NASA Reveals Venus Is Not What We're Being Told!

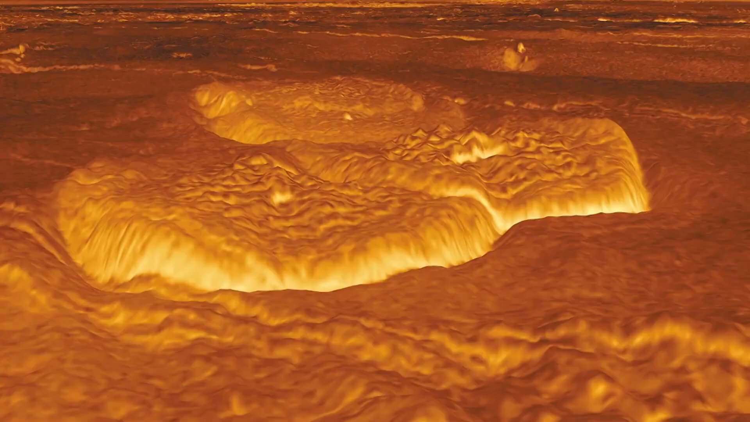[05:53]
which is extraordinarily rugged and highly deformed.
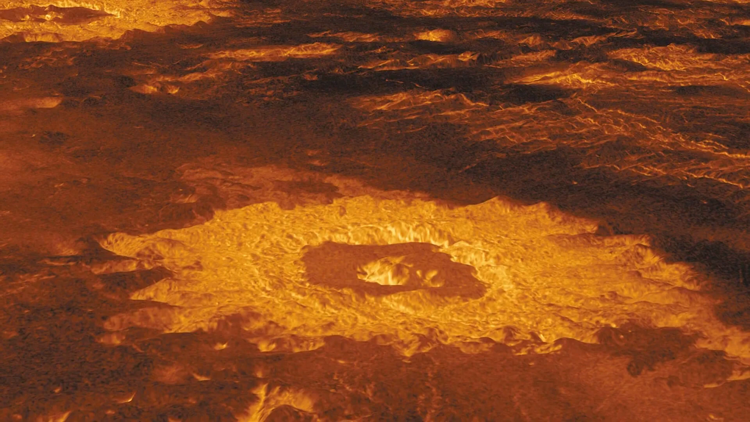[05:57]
Alpharegio is filled with volcanoes, where each can average about 25 kilometers or 15 miles in diameter and about 750 meters,
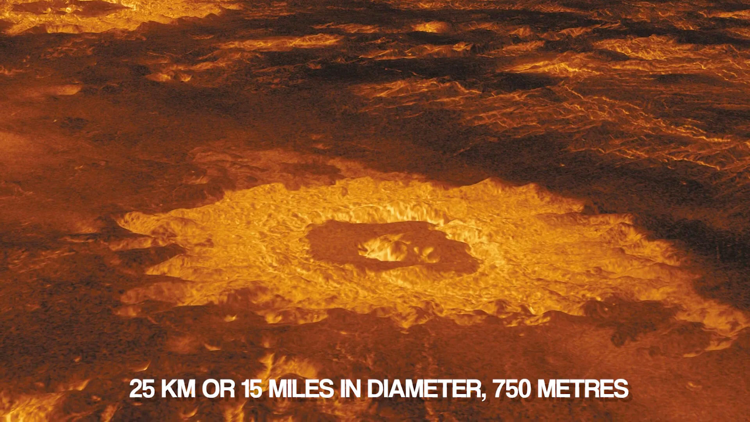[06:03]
or about half a mile high.
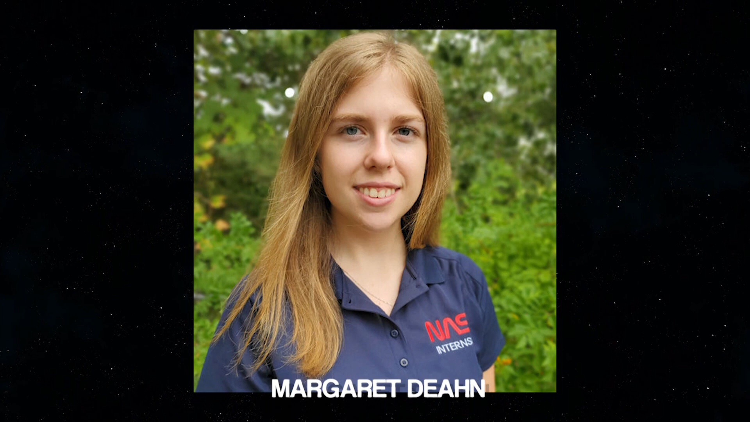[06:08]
According to graduate student Margaret Dean, who was working with Gilmore at Wesleyan University,
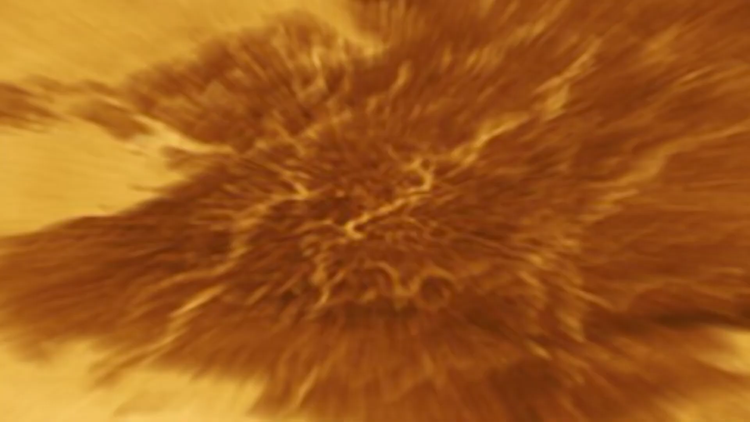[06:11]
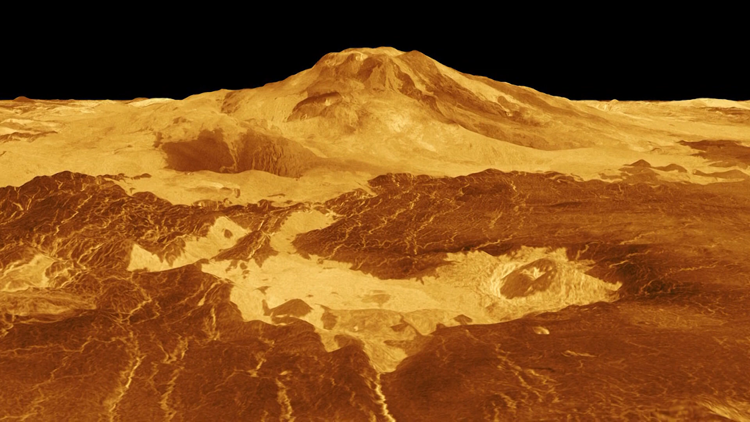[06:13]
the Alpharegio region is filled with intimidating landscape including webs of ridges, troughs, and other perilous features.